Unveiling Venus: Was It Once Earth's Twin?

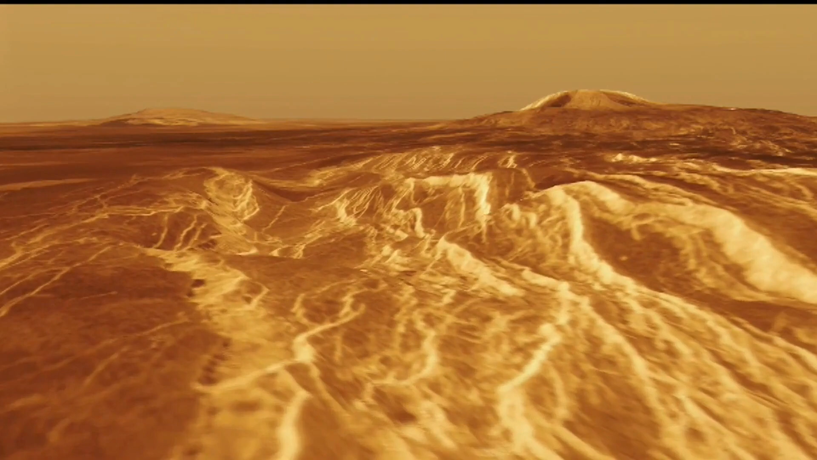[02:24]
Da Vinci will study one of these tesserae, Alpha Regio, to better understand its composition.